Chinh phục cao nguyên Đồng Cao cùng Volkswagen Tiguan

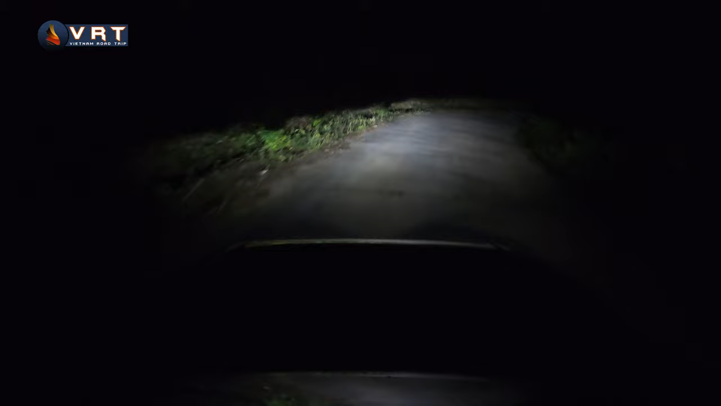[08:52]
Thêm nữa thì cái đèn bên này Cái đèn mở rộng cái góc đánh lái này nữa Ngay lập tức bật sáng lên Giúp cho các bạn nhìn thấy toàn bộ cái phần Lúc các bạn ôm cua Trái hoặc cua phải rất là dễ dàng Rất là thuận tiện và an toàn